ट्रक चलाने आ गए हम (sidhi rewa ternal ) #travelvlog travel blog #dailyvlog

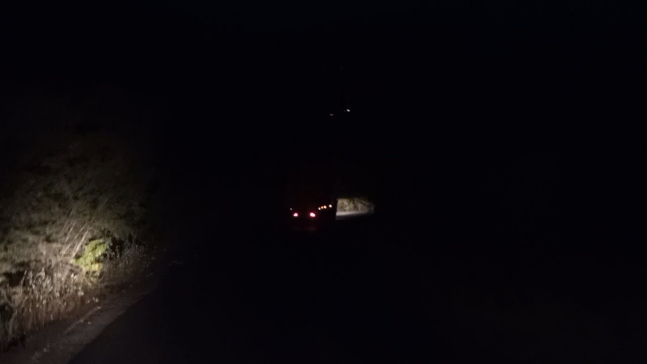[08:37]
से उतर रहे हैं इस उदर यह परता घाट है से आगे परता है बर्दाव